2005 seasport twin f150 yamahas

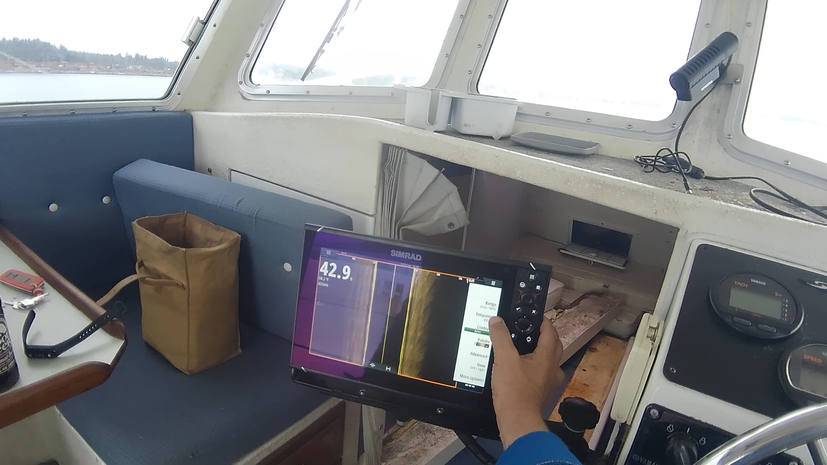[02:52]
That's looking good. What I could do is just hit into here. Go into advance. TPG is 2. Flip left and right. No, we don't want to do that. Frequency is fine. Auto 180. We want range lines, so I just put those on for you, or whoever.
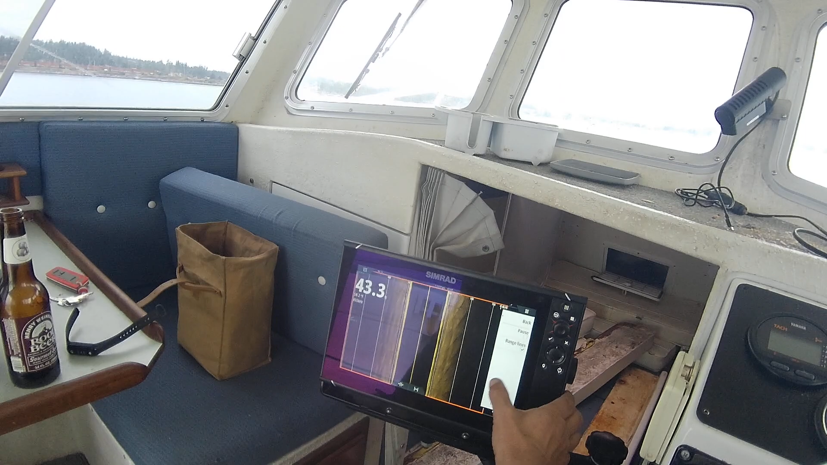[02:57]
And then we'll go to down scan, right here.
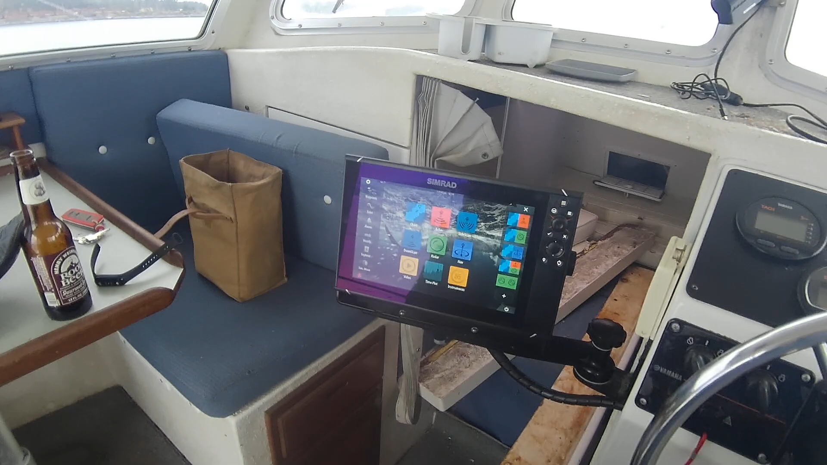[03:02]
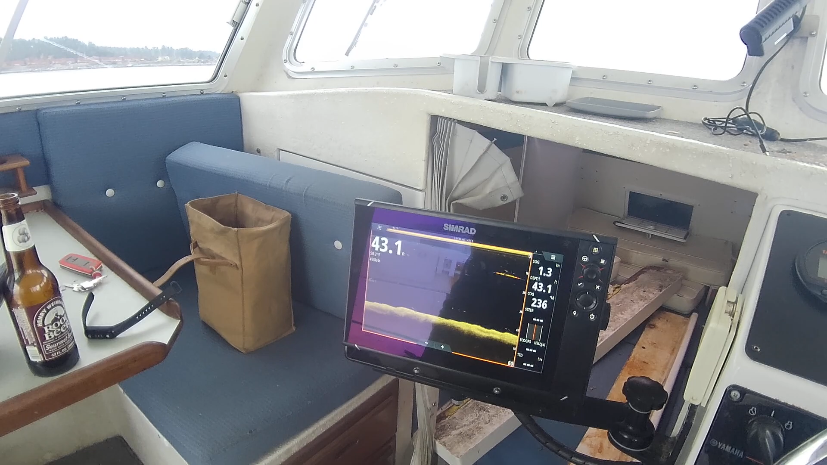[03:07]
Fish reveal, right on top. This is good, 455.
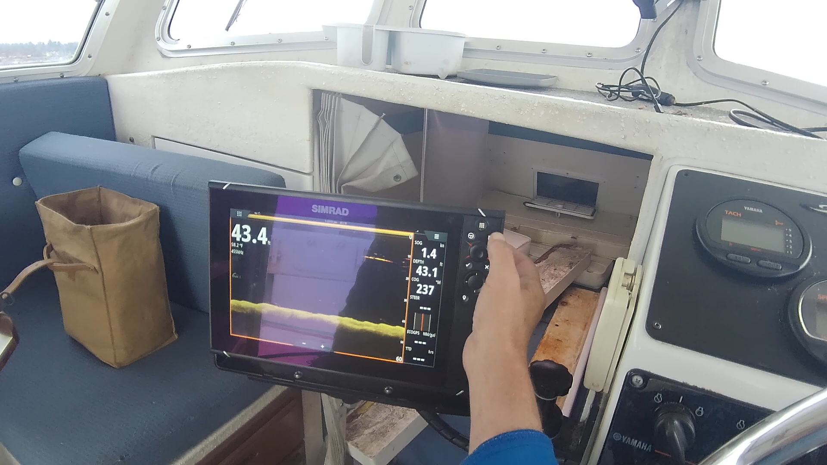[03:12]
We'll go into the menu. We'll go to fish reveal options. That's what you were just seeing.
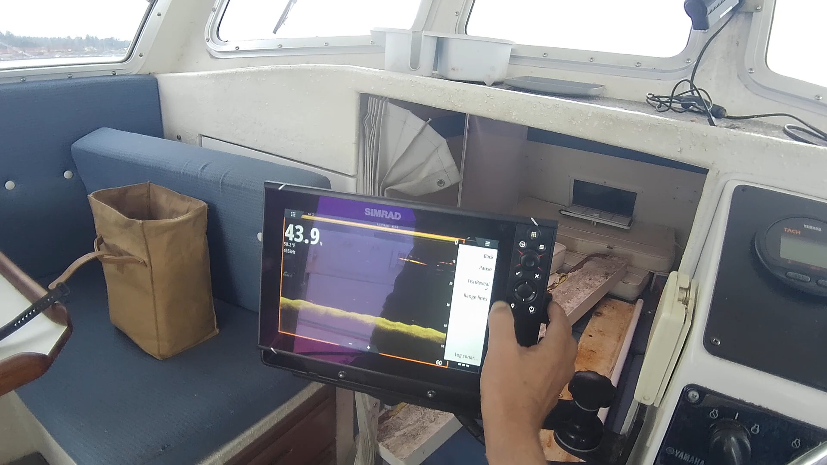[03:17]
More options. We want range lines, so that means that 10 feet, 12, about 15 feet to 12 feet, there's fish.
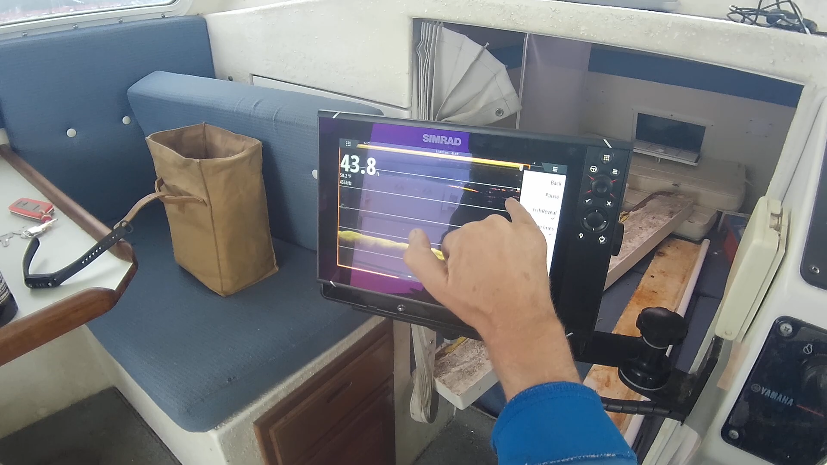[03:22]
Okay. So, anyway, we've got that set, so that all works.
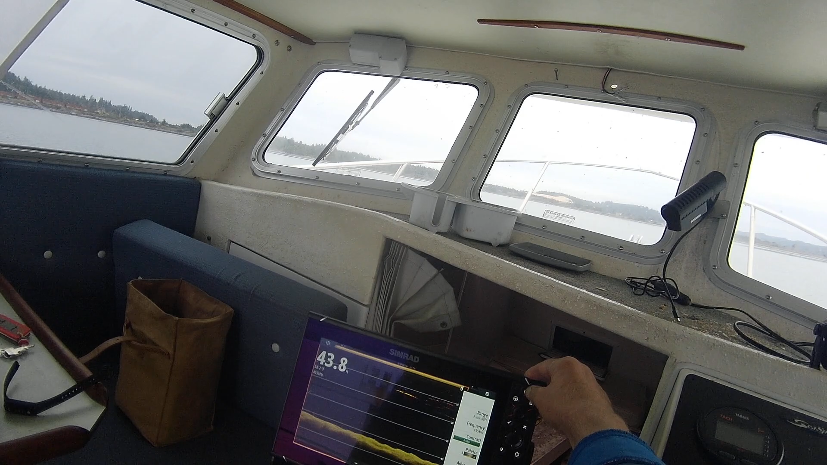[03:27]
Just GPS, that works. This is actually pretty fast.